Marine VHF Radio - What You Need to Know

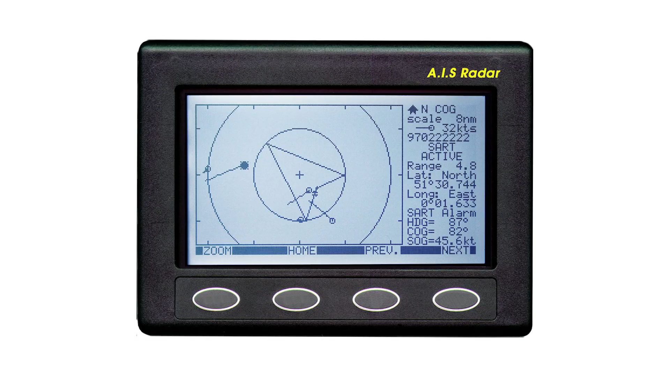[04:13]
AIS is a communication system that uses VHF maritime mobile band channels to automatically transmit and receive ship's data,
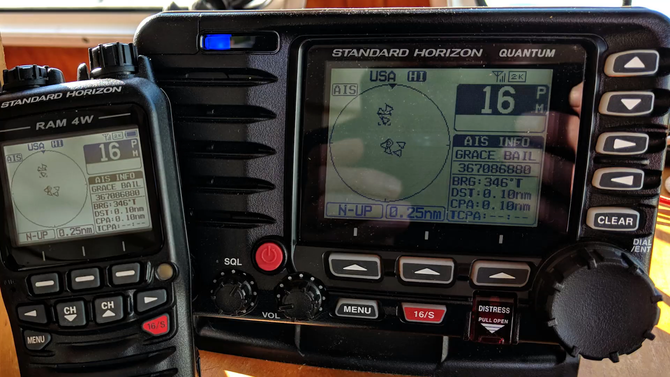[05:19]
For example, a VHF radio with DSC functionality can send distress alerts with the push of a button,